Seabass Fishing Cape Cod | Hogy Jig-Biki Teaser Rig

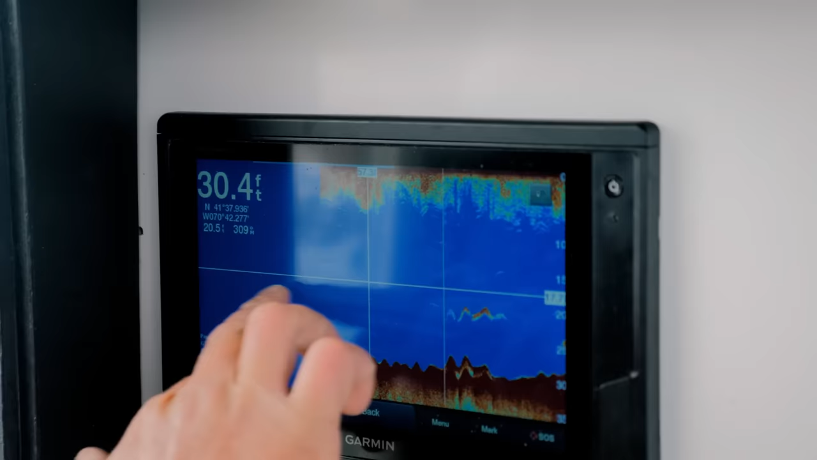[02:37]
On screen: depth 30.4 ft
You can see as we came over it trying to get up here. We got rocks here. We're marking fish. There's some bait over here.
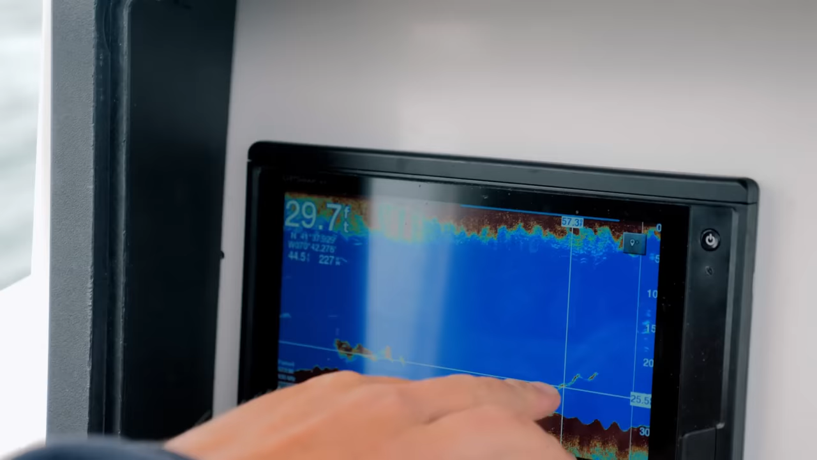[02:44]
And maybe some more fish here. So good spot to start. You got to trust your equipment out here.
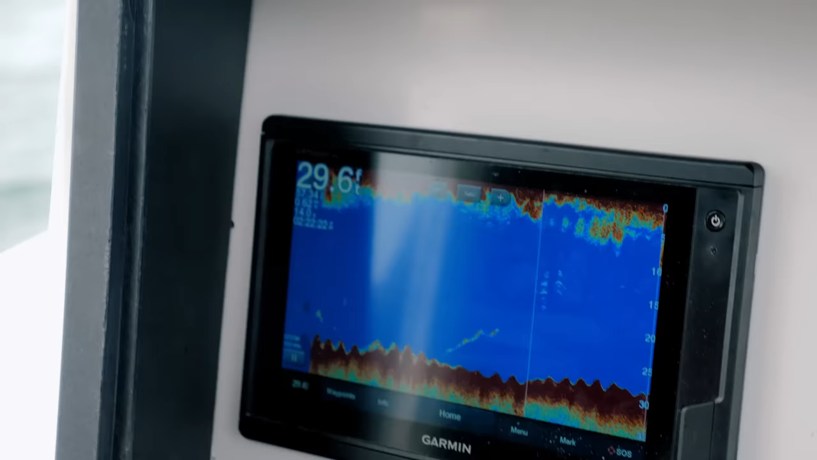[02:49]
And you're really looking for the best bottom to fish in a short amount of time.